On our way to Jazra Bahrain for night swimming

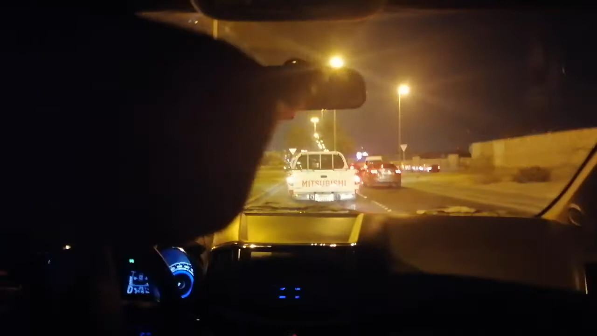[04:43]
Kasi ayun na yung Al-Amal. Ah, okay. Tandaan ko na. Al-Amal Hospital. Hello pa, eh. Ah, ito na, sa may Al-Amal Hospital. Ito ang kakakanan sa may Al-Amal. Ah, ang daming sakyan pa, eh. Traffic. Oo.